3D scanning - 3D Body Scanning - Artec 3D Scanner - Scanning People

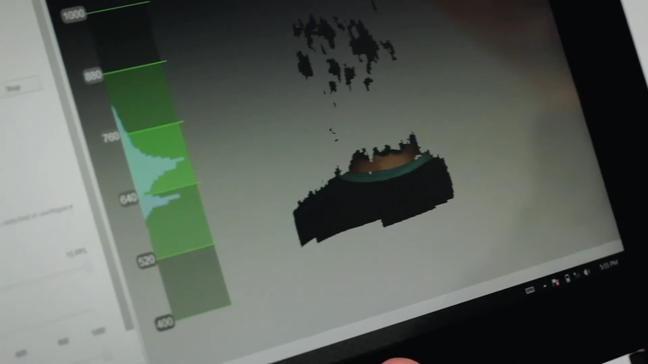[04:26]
It's essential to remember that to avoid losing registration during hair scanning,